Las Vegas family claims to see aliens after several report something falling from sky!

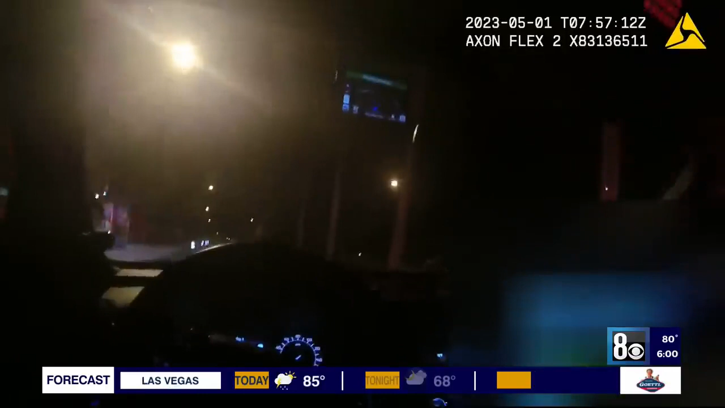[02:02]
Someone calls 9-1-1 reporting two large figures in their backyard. I'm still nervous right now. The 8 News Now investigators obtaining another officer's video as he's sent to the Northwest Valley home. I have butterflies, bro. I've only thought I was shooting a star. Then these people say there's aliens in their backyard.